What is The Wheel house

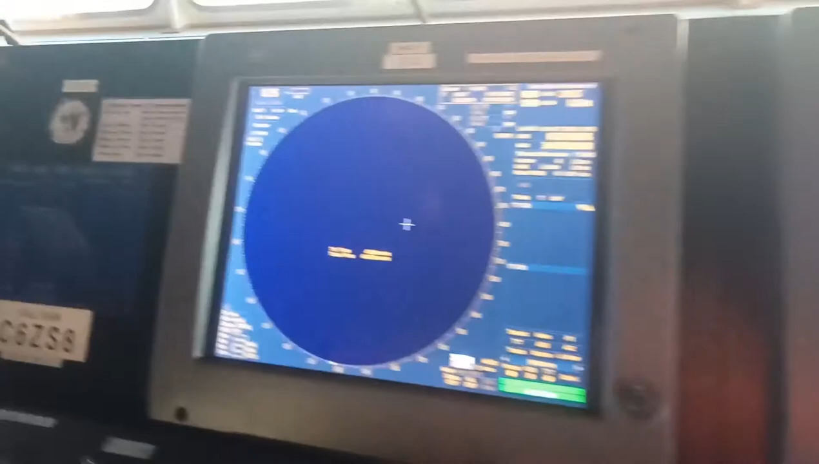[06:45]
So ito naman yung radar. So naka-off yung radar kasi bawal sa puerto.